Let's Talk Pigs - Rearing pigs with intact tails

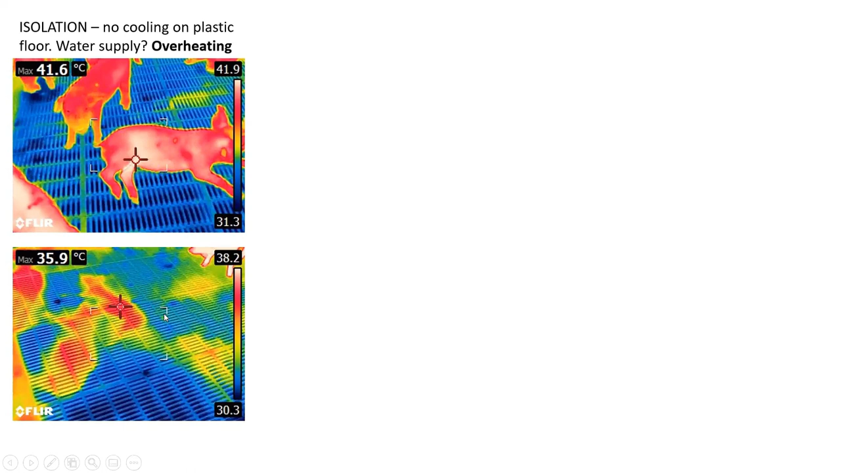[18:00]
These piglets stand up. And I made another picture. And you see the isolation like a brand mark. Yes. It's very hot. There's no contact cooling. What happens in the pig when they are overheating? In the gut, the villies are dying. Yes. That's the effect of oxidative stress, is leaky gut, in the villies.
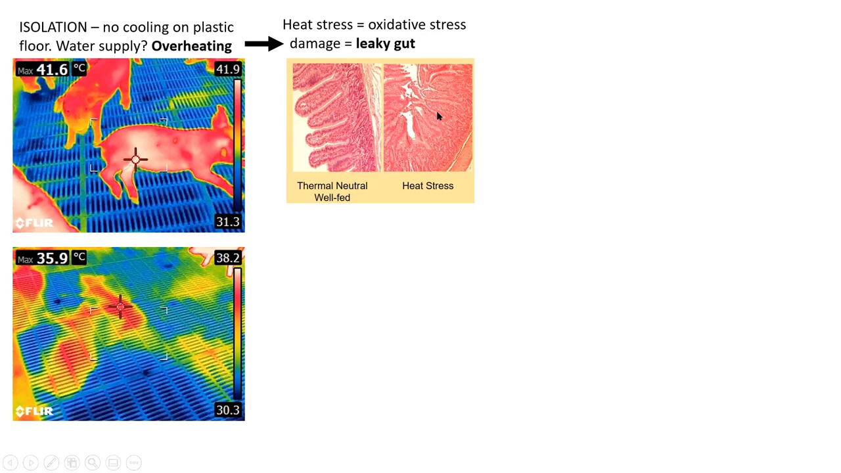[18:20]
In cows, in pigs, in humans. And when the leaky gut is running, you have a transport of endotoxins into the blood flow. Because the natural barrier is defect. It is a great research about the Iowa State about this and about humans and cows and pigs. It's always the same. And you need only three days, 30 degrees, like just outside in Franconia. And you have 200% endotoxin in the blood.
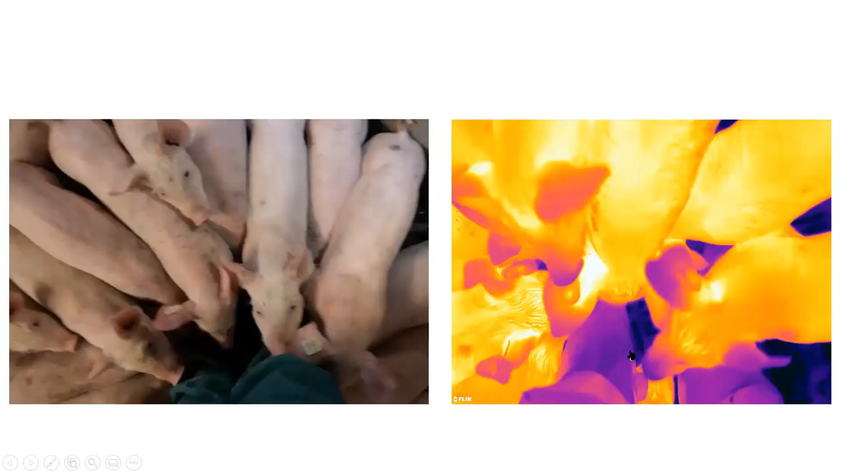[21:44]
I will show you some videos with a thermography camera so you can follow what I'm talking about. If you have healthy pigs, you see a good, good hair. You see good body condition score and not growing different. Yes. It must be equal. And the pigs, you know, the pigs are interested and but the ears are up.
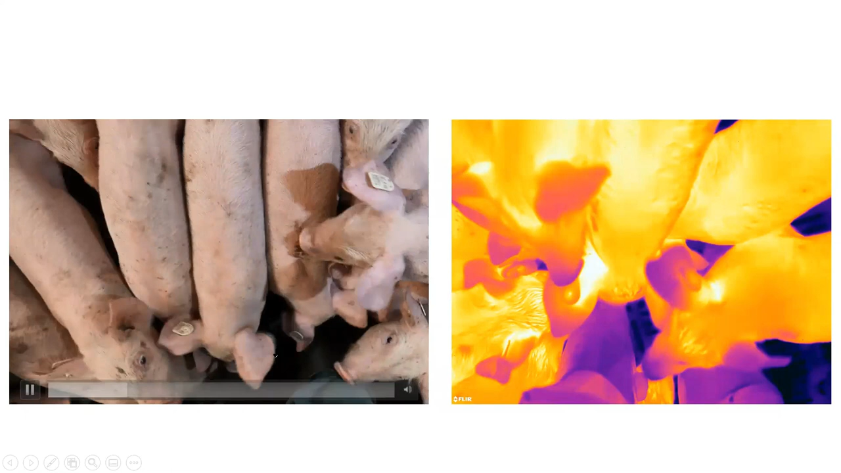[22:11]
Yeah. The ears are up. The ears are pale and I can't see the vessels and this are piglets are okay. And when I took my thermography camera, you see the ears are off. The ears are blue. They don't need it. They are in balance. I call it a clown face. Yes. Because we have a warm parts of the pigs and cold parts of the pigs. Like a dog, the snoot is cold.
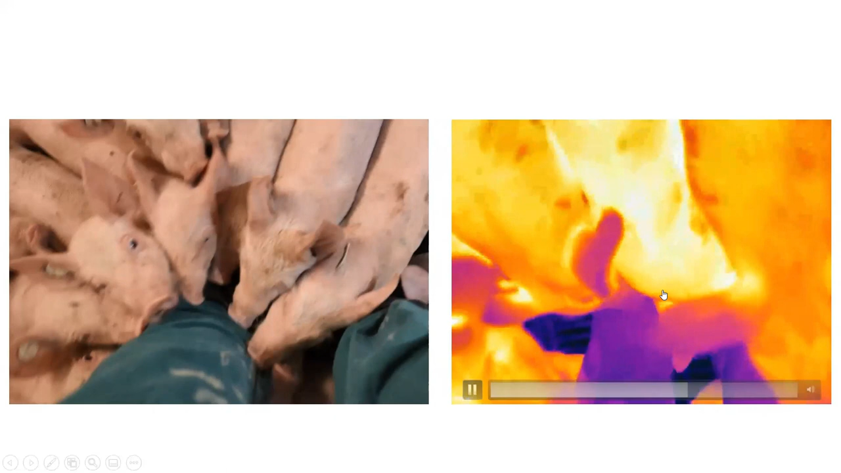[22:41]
And these pigs are in balance and they are healthy enough. Yeah. Those pigs are okay. Remember the face and the hair and the ears. If there's an inflammation wave coming from the gut. Yeah. You can see it in the pigs. Now we look at these pigs. They look full of meat but there are stretches. They are angry. And you see the eyes, oedema. You see the snoot, oedema.
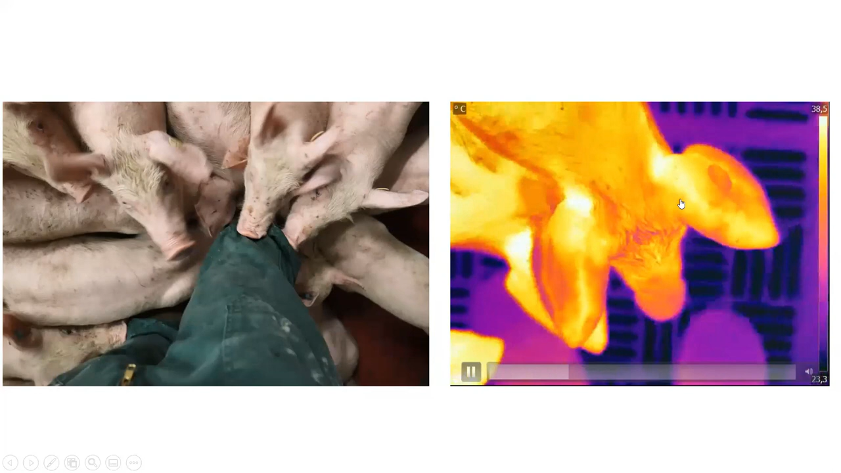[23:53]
And I have to some different videos because I have to take this video and then I have to take this another cam. And you see here the line. It's very hot. And here here's the ear tip necrosis. This tip is gone. It's very hot. We have 38 degrees. Yes. 39 degrees in my thermography cam. So it's very obvious that these pigs are running in a big inflammation. They must need, they need help. And you can't run long tails when you have inflammation in the pigs like this. Because.
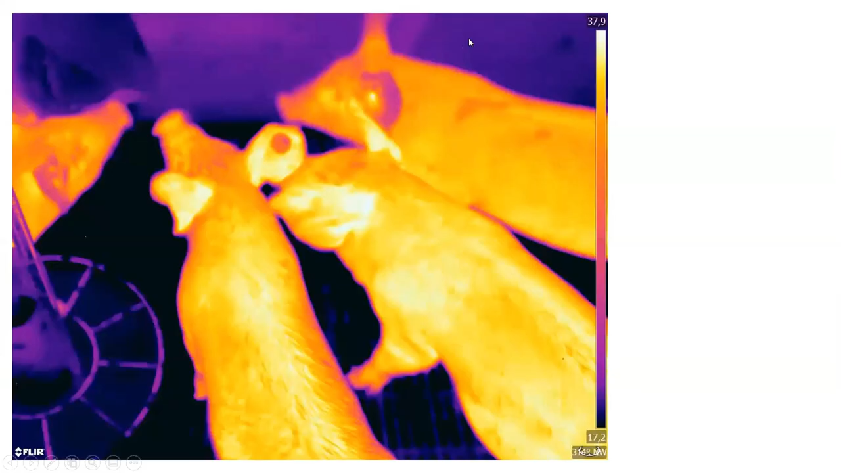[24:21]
Next one. Look at these pigs.
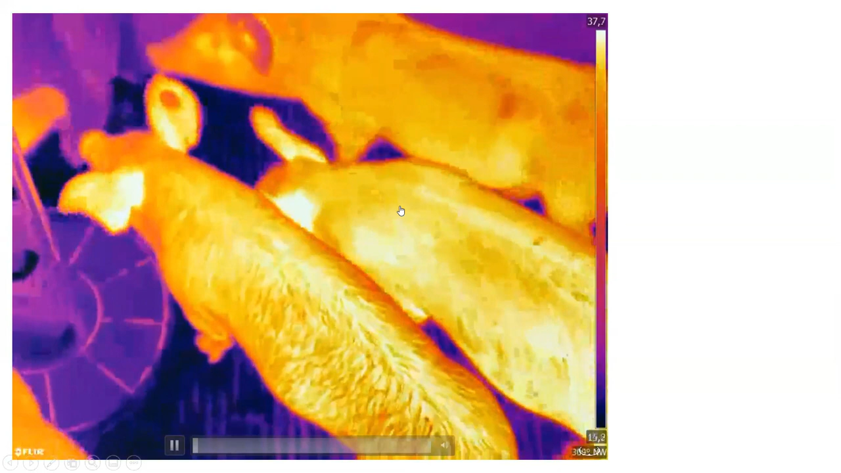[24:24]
And you see the hot ears. The vessels. Yeah.
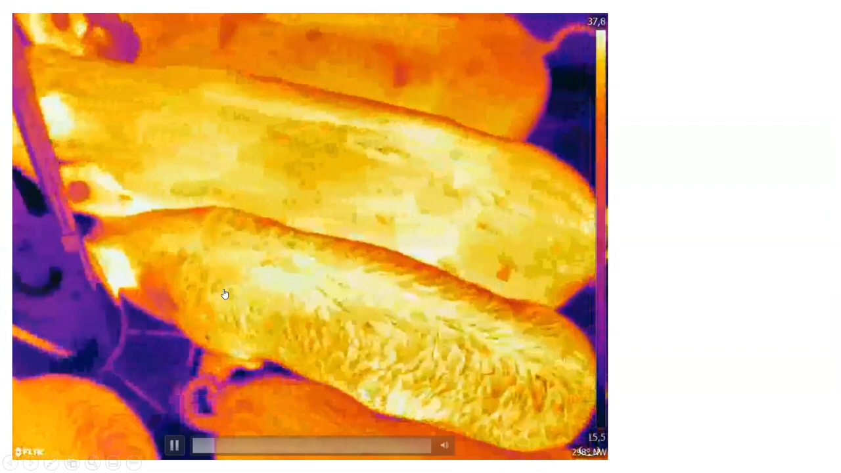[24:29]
You see it. And now you see the long tails. And some tails are orange.
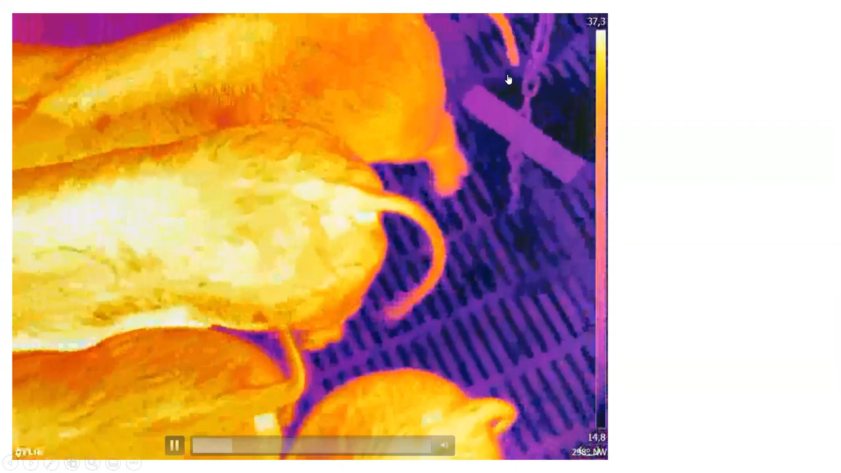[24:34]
And some tails are bright and hot. And you will see it in the next video.
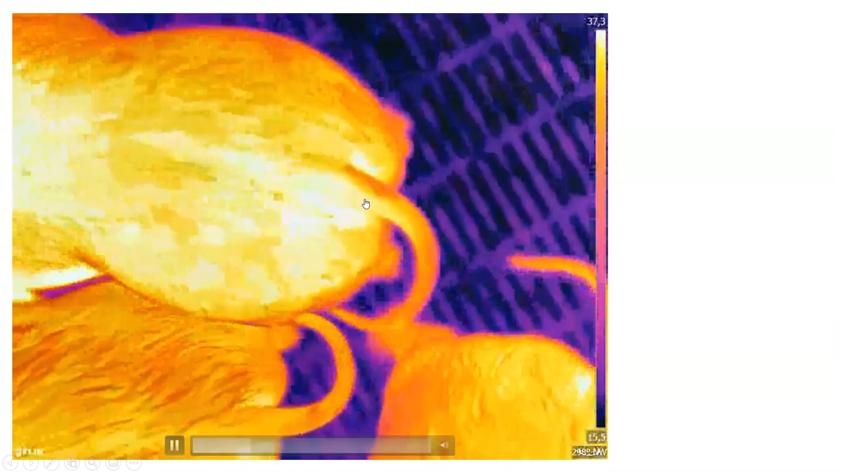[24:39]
They are biting on a jute sack.
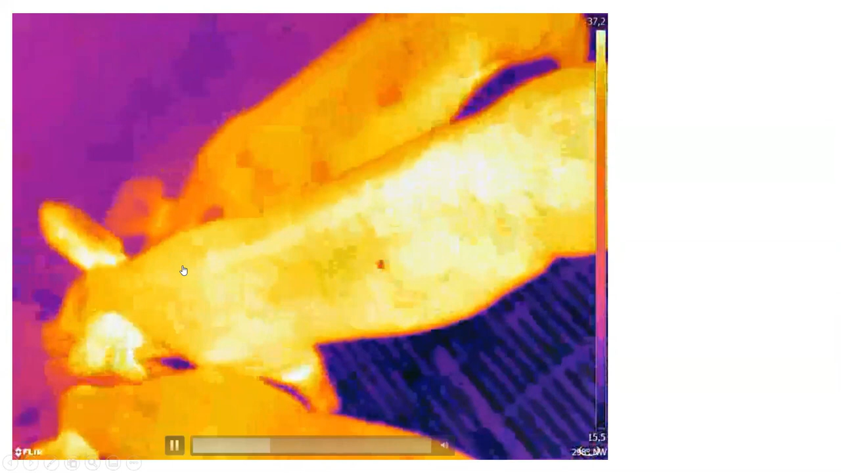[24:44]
And it's very important to give them something to chew. It's very important because they will chew.